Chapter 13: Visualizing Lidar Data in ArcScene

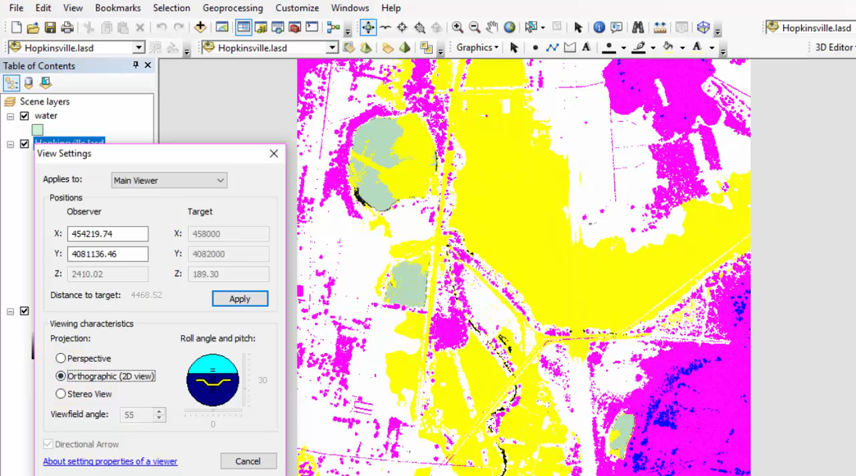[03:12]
You'll also notice a directional arrow disappears. Select Perspective again, and we'll be using this display option for the rest of the exercise. Here in the red box, you'll notice the navigational buttons.
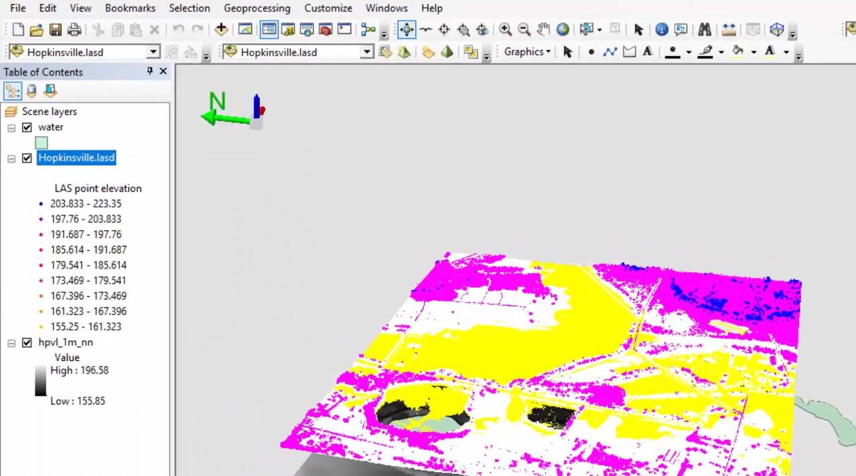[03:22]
Some of these you may be familiar with, as they are also the same in ArcMap. We will discuss each of these, since some of these can be difficult to use. The first button on the far left is the Navigate button.
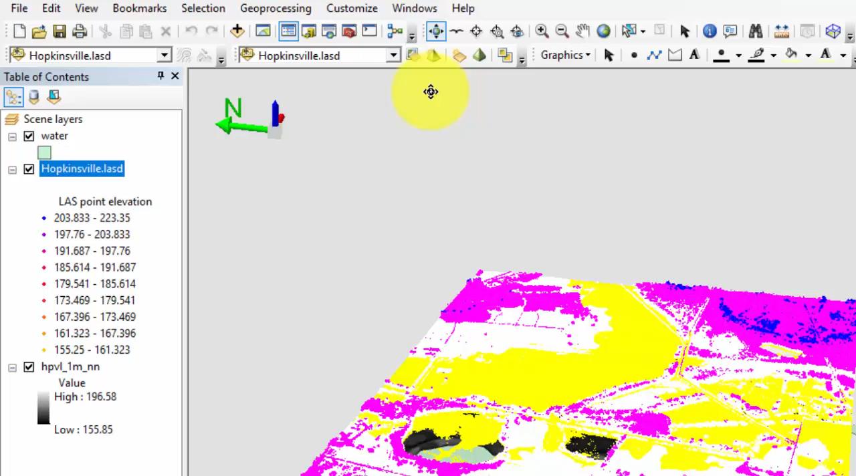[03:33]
Clicking and holding the left mouse button will change the direction that you are viewing the data.
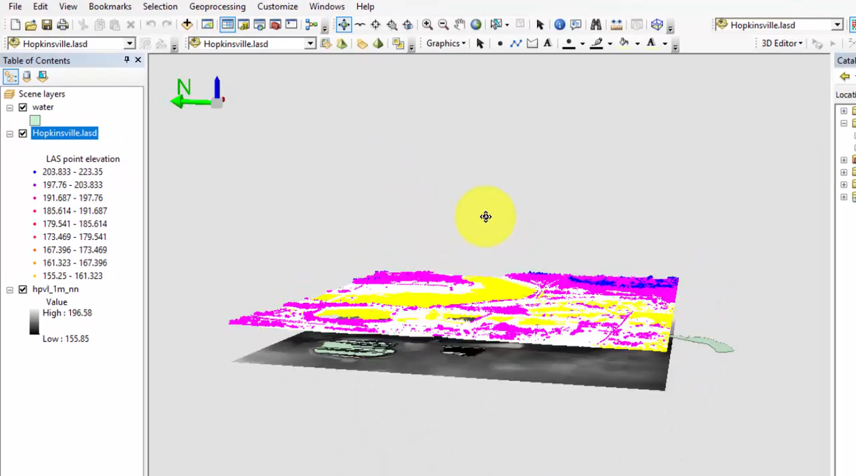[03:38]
Using the mouse wheel, you can zoom in and out of the dataset. And using the mouse wheel button and dragging here will allow you to easily pan across the map. The most difficult navigational tool to use is Fly. This tool will enable you to visualize the data as if you are flying throughout the dataset. Be sure to read the informational box that opens when you move your cursor over the tool.
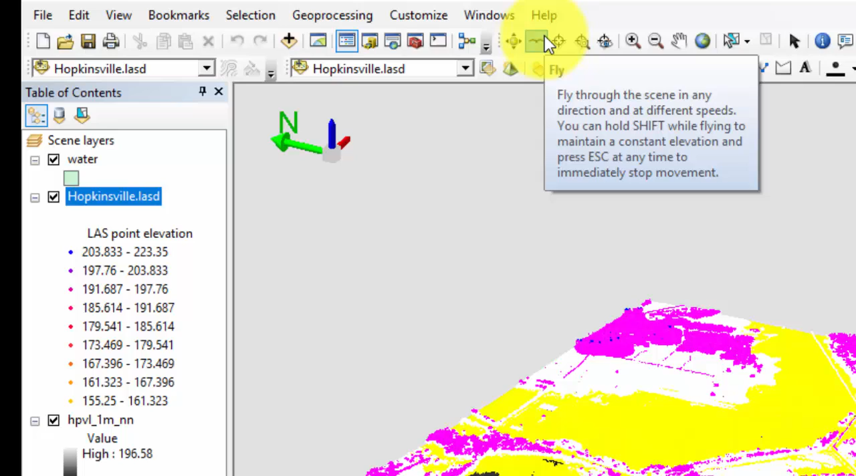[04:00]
Holding Shift will maintain a constant elevation while flying, while pressing Escape will immediately stop the movement. When you select the Fly button, the cursor will become a bird.
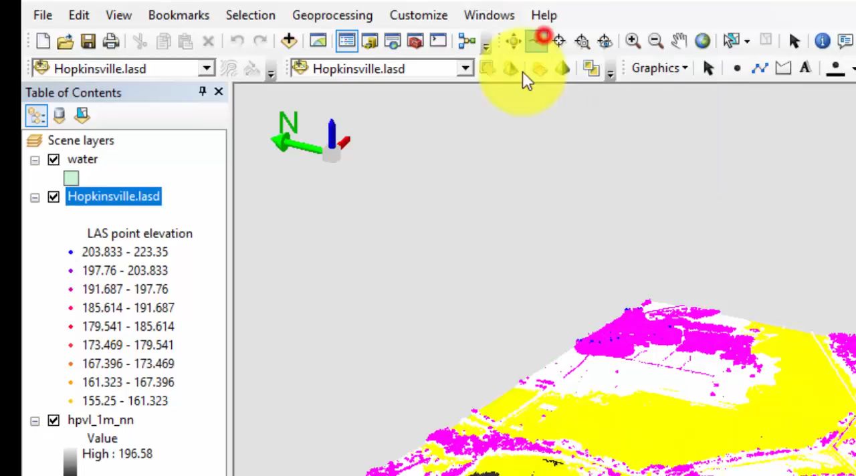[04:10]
You will notice at the bottom of the table of contents, it will indicate what your current speed is. Before you fly, this will either be blank or say fly speed is equal to zero. Using the left mouse button will increase your speed while moving the cursor will change the direction that you are flying. Use the right mouse button to decrease your speed. To stop flying, decrease your speed to zero or press Escape.
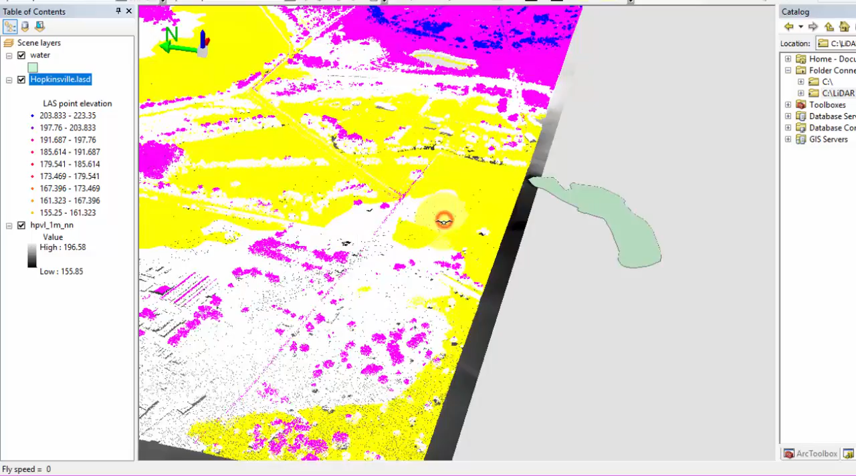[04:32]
This tool will definitely take some practice to become proficient, so be patient. It is also helpful to have your directional arrow showing
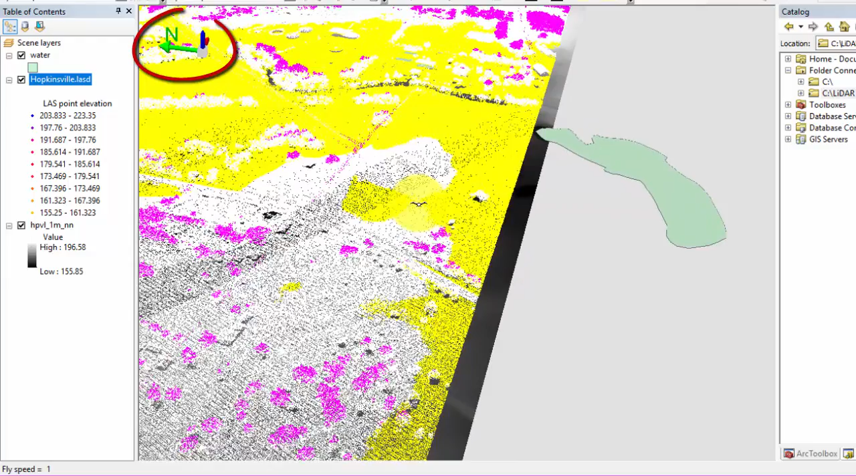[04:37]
and the view setting dialog box open while using this tool.
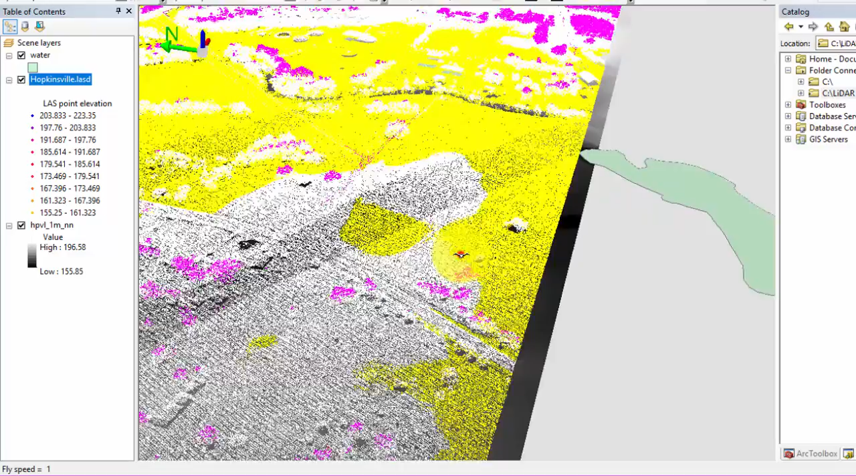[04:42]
Frankly, this tool does have a tendency to take a lot of computing power from computers that do not have high-end GPUs. If the display becomes empty, stop moving your mouse and slowly decrease your speed to zero.
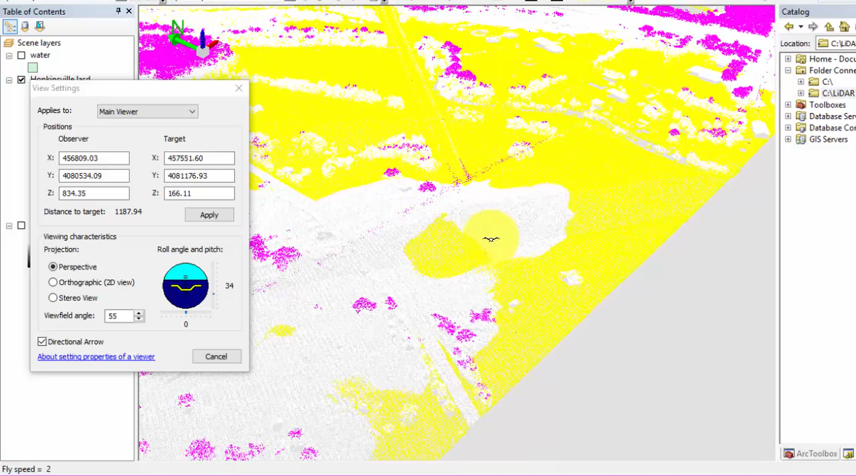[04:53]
Eventually ArcScene will catch up, but it may require you to wait several moments.
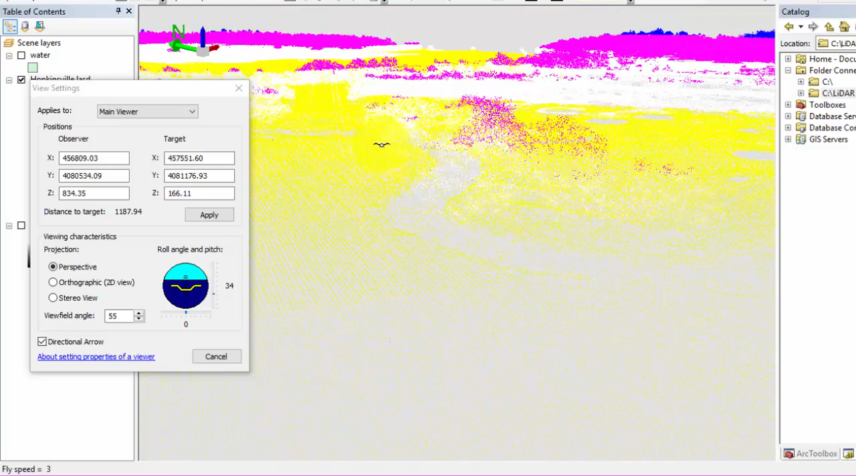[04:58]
You will notice that ArcScene has caught up when the compass and your roll angle and pitch have stabilized.
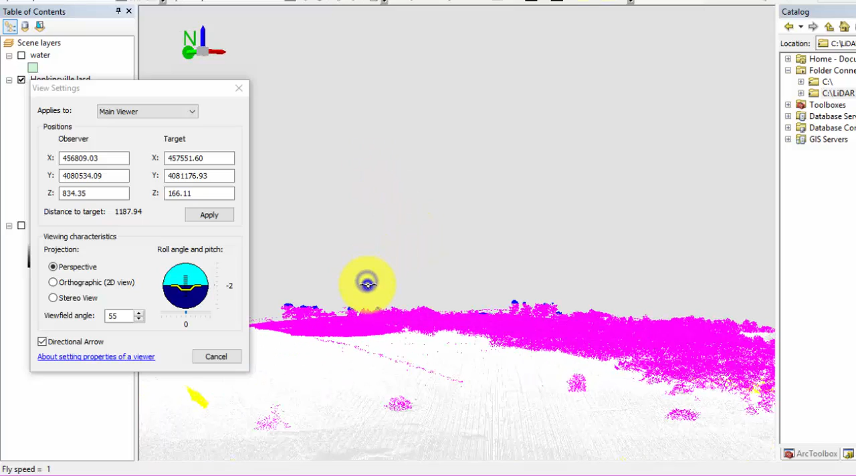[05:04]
If you have been waiting more than a couple of minutes, you may need to close ArcScene and reopen the program. Next, we will go over how to center on target, which allows you to pick a point and place that point within the center of the map document window.
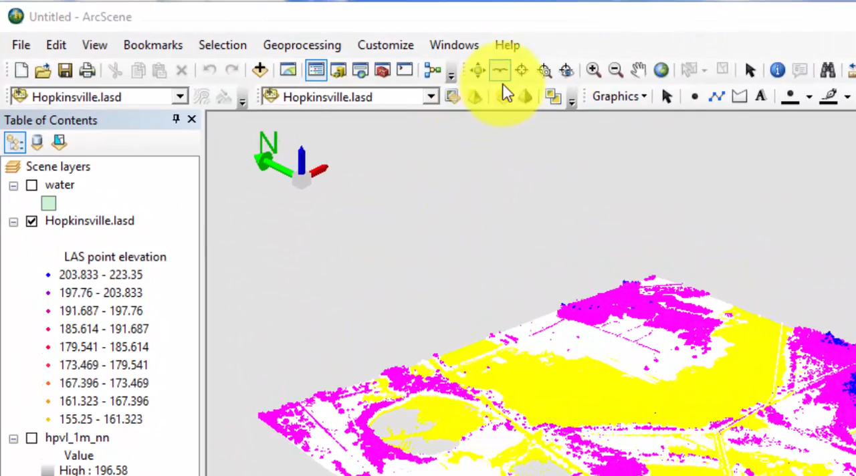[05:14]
Once this tool is selected, click on the map document where you want to focus. This location will now be your center point.
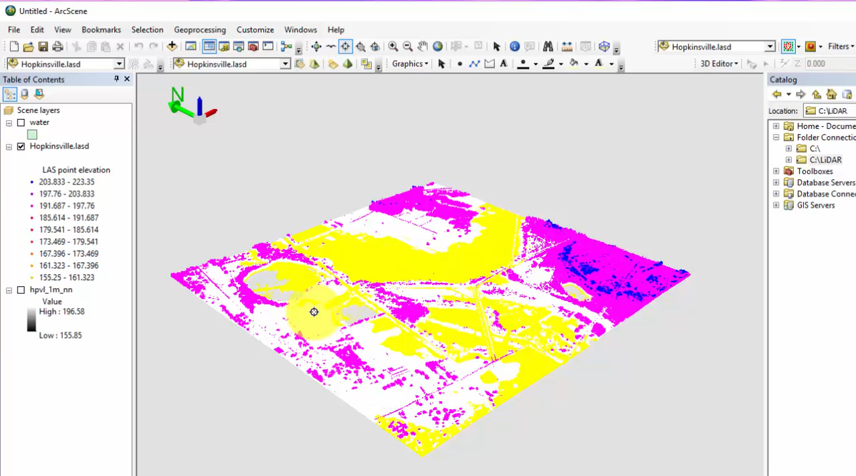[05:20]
It may take a few moments for the new center point to register, so again, be patient. Once it is loaded, you can zoom in and out to that point very easily using the mouse wheel.
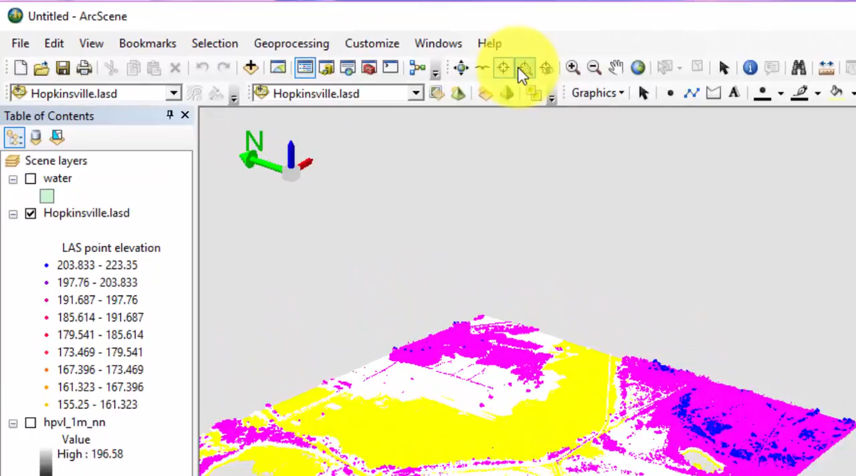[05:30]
Zoom to target will zoom to the targeted area, but first you must hit CTRL on your keyboard and the right mouse button at the same time. You will then get the following dialog box.
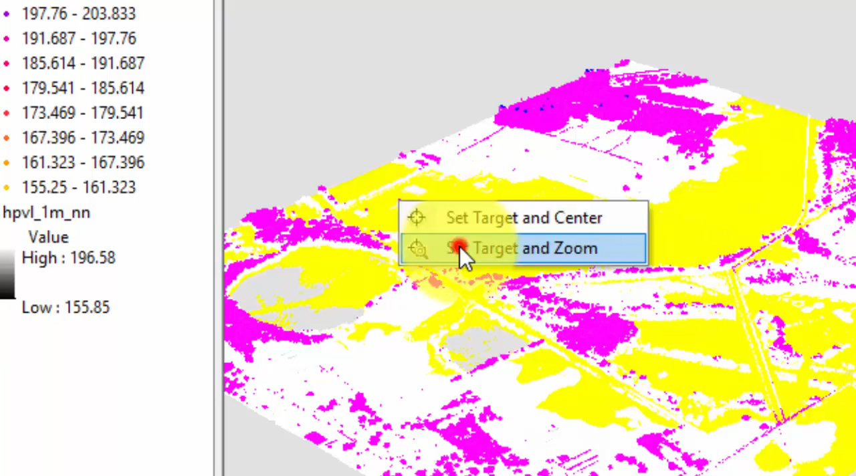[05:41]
Click on set target and zoom and then click on the feature which you would like to view. Set observer will allow you to view the data as if you are on the ground at a specific point. To use this tool, select the tool and then click on the data set which you want to view as if you were an observer.
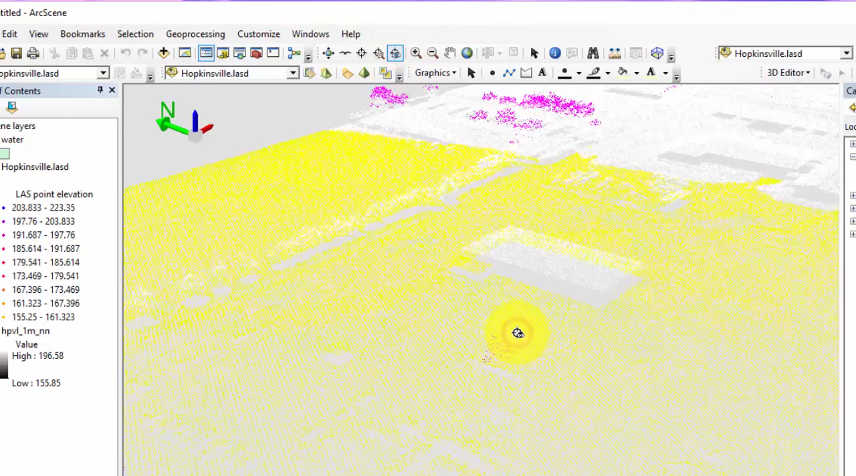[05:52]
The final view button is the AOI tool.
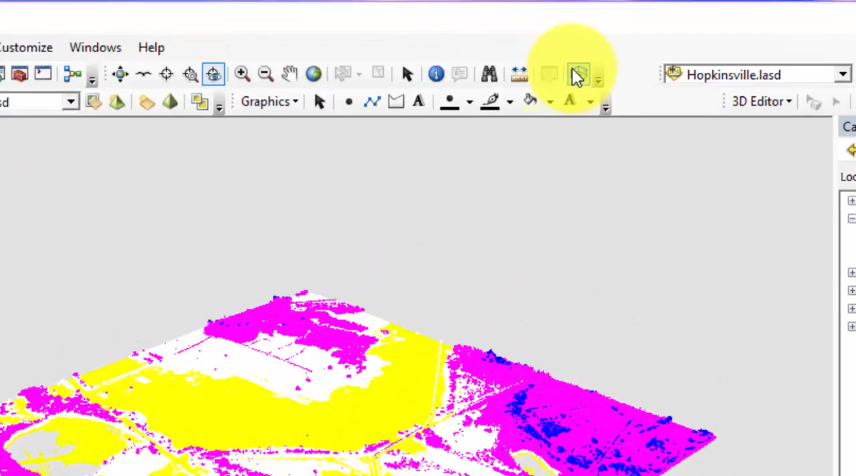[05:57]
You can use this button if you want to display a specific part of the data itself. Once a tool is selected, you will see a box with stacked cubes on each corner and green arrows along the side. These can be dragged to change the extent of the AOI. You can also click on the center of the cube to drag the AOI cube itself. Once you have your area of interest selected, you can hit enter and the area displayed will be limited to just the area within your AOI. Pressing escape on your keyboard will return it to the full extent.
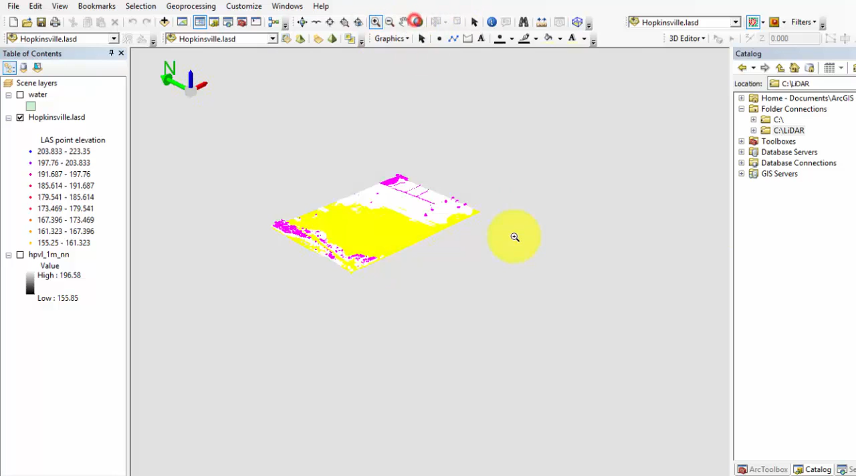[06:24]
Now that we are familiar with the navigational tools in ArcScene, let's turn on all the layers which we loaded at the beginning of our tutorial. Let's explore the properties of the data set.
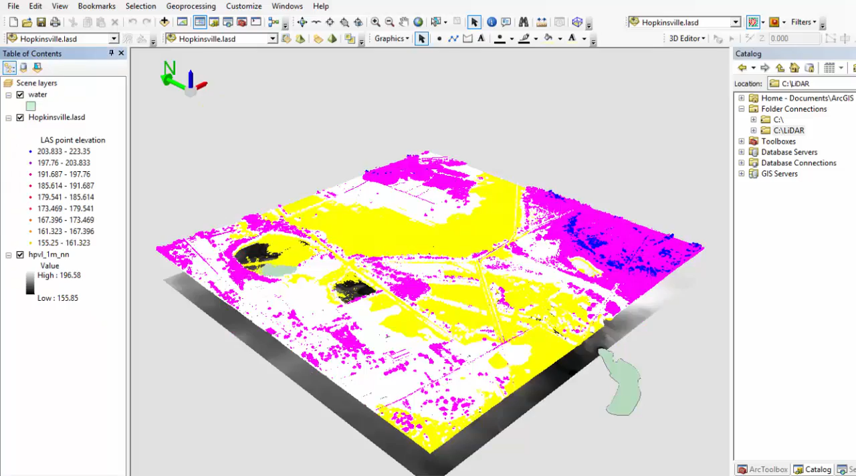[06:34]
Right click on the Hopkinsville Kentucky last data set in the table of contents and go to properties.